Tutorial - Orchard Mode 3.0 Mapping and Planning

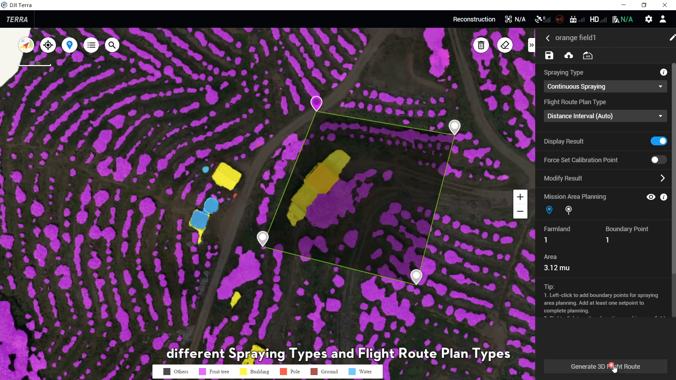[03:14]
Based on the flow tree distribution.
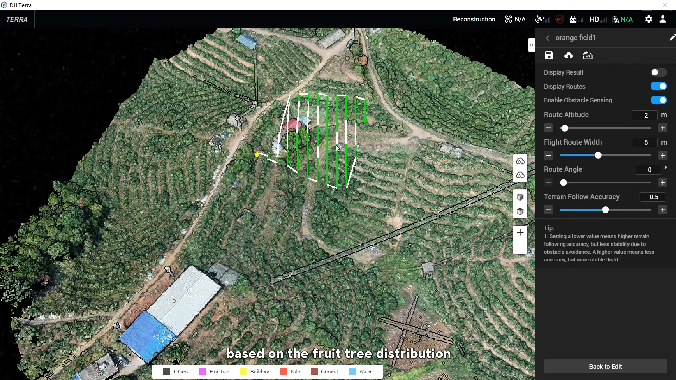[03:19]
When it is continuous spring.
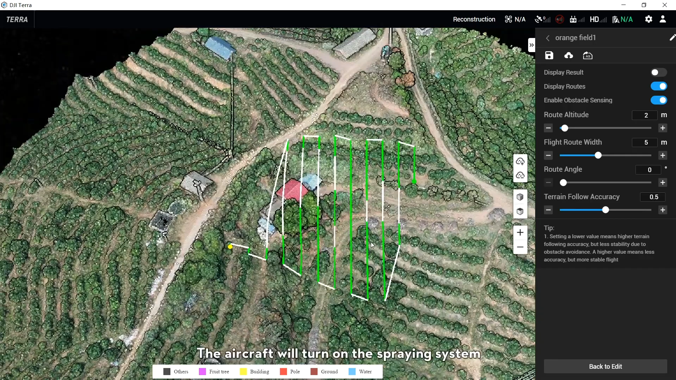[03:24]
The aircraft will turn on the spring system in the whole journey in the flow tree area. When it is spot spring.
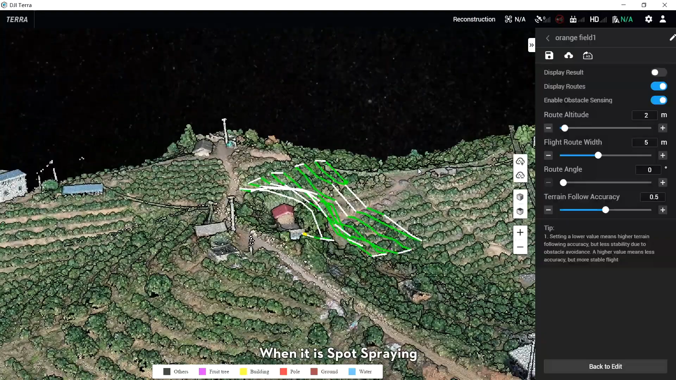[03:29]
The aircraft will only turn on the spring system on the top of the flow trees.
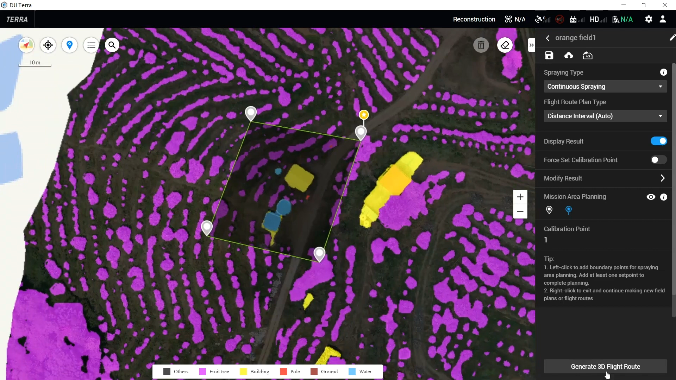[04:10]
Add a calibration point in an obvious point which is easy to take off. Click Generate 3D Flatloot.
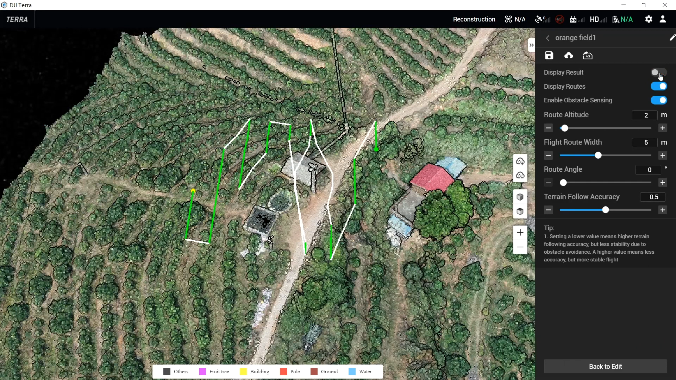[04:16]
Select Turn 1 or Off. Display Result.
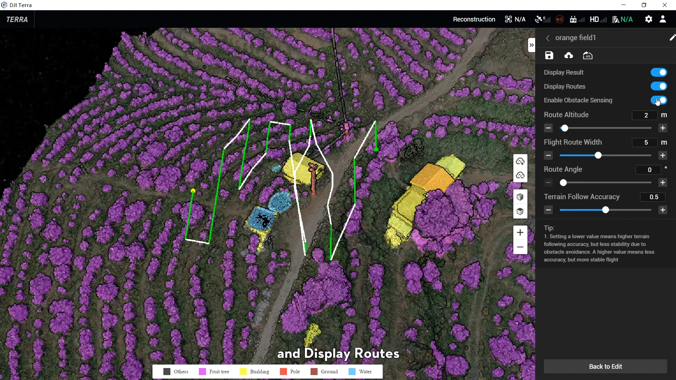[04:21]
And Display Roots. If there are obstacles like pull in the field.
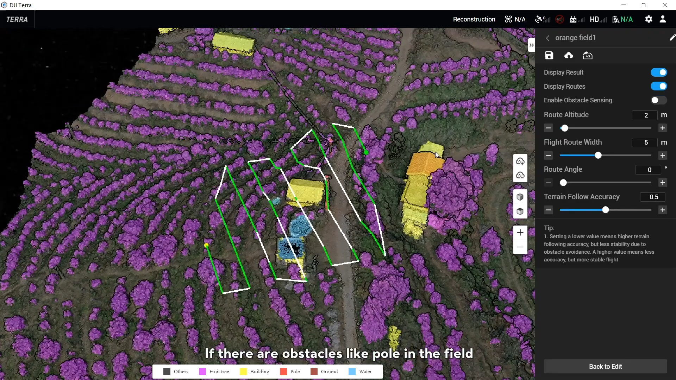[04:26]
Turn 1 enable obstacle sensing.
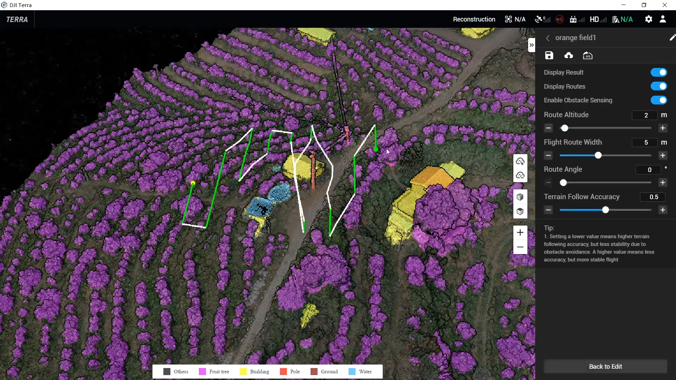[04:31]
Adjust Root altitude. Flat root width.
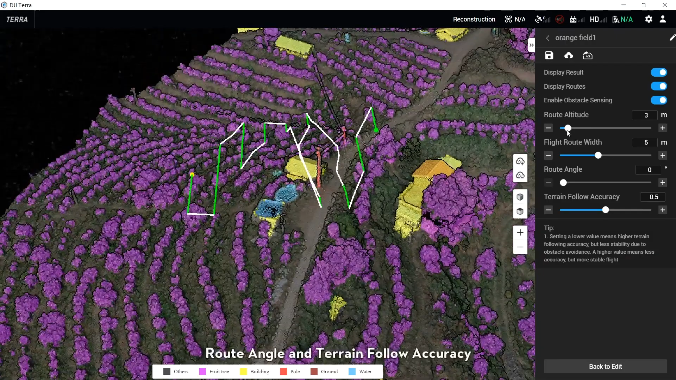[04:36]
Root angle. And Terrain Flow and Terrain Flow Accuracy.
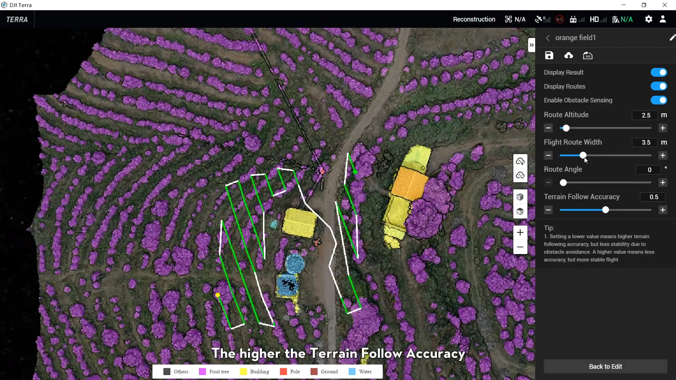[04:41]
The higher the Terrain Flow Accuracy. The worse the Terrain Flow situation.
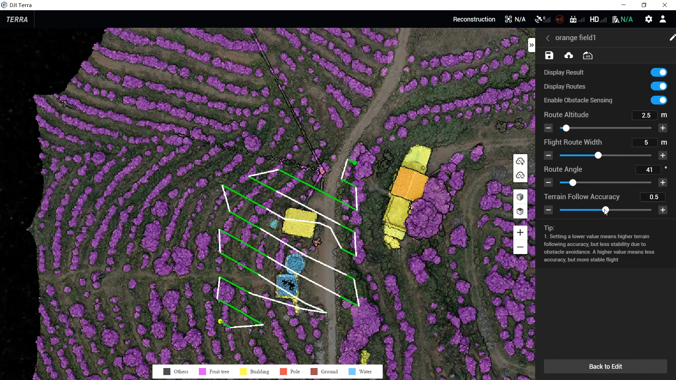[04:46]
And the smoother the roots. Continuous Spring.
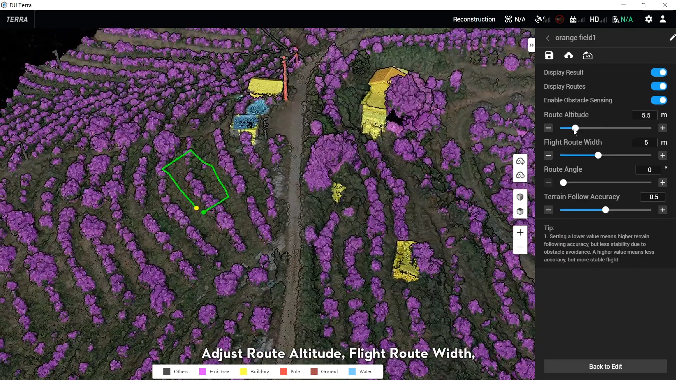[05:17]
Flatloot altitude. Flatloot width. Load Angle.
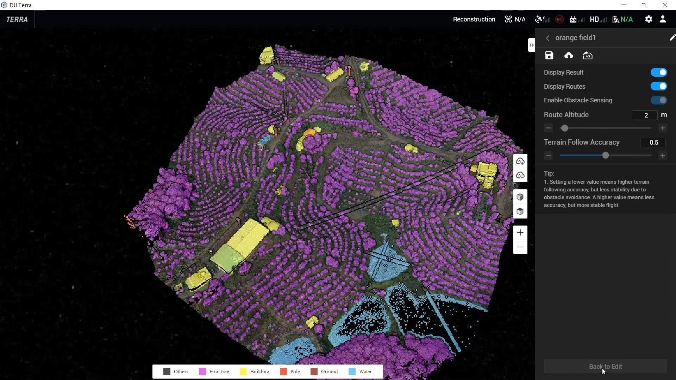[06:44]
Turn on or off. Enable Obstable Sensing.
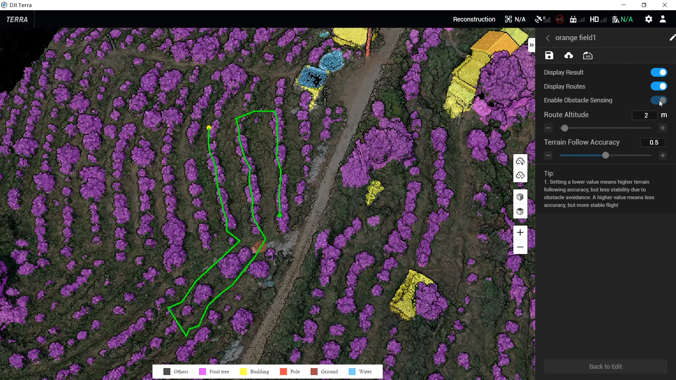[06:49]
Adjust Route Attitude. And Touring Flow Accuracy.
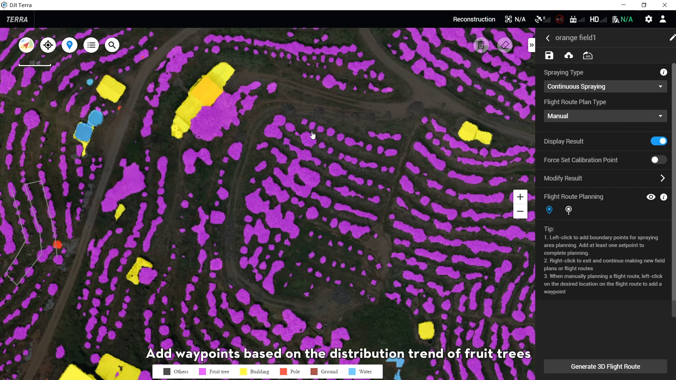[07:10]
Then add a calibration point in an obvious point which is easy to take off.
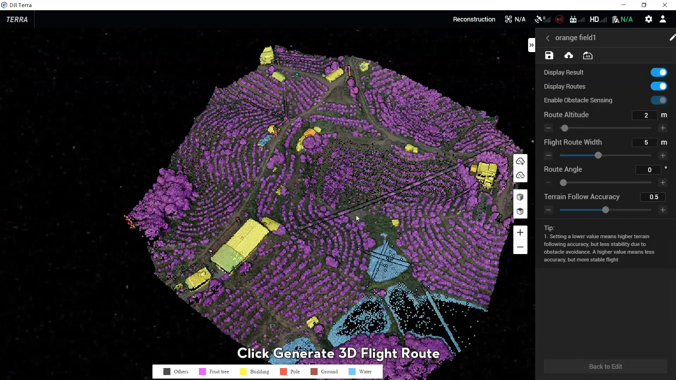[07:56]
Click Generate 3D Flatloot. Turn on or off.
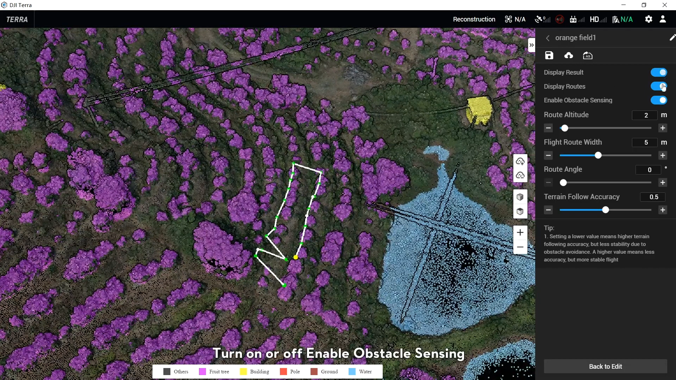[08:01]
Enable Obstable Sensing.
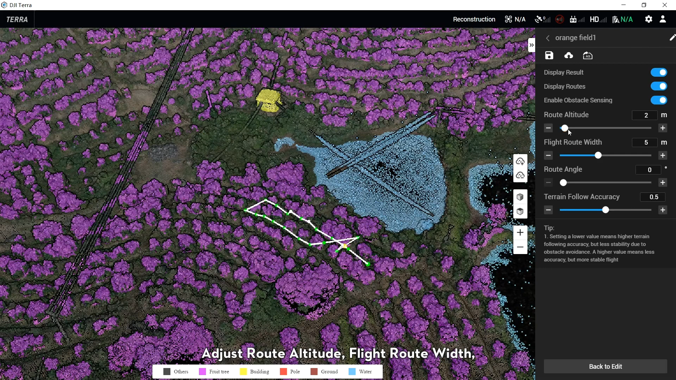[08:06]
Adjust Route Attitude, Flatloot Width, Route Angle, and Touring Flow Accuracy.
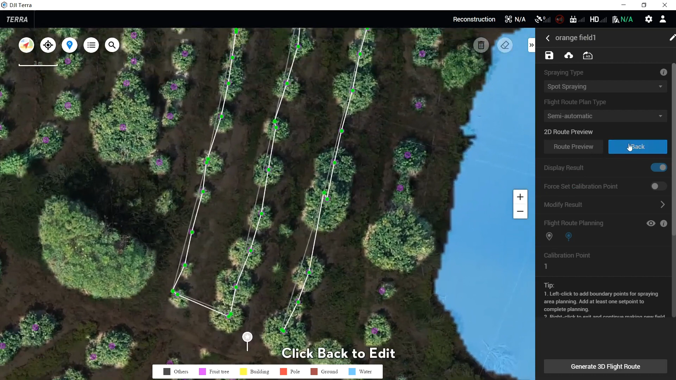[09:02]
And click Generate 3D Flatloot. Turn on or off. Enable Obstacle Sensing.
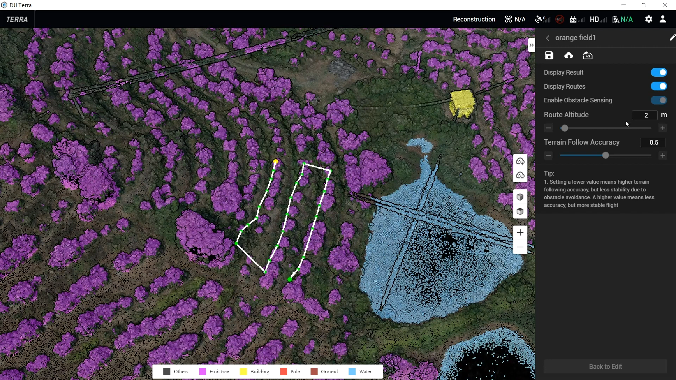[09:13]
Adjust Route Actitude and Train Flow Accuracy.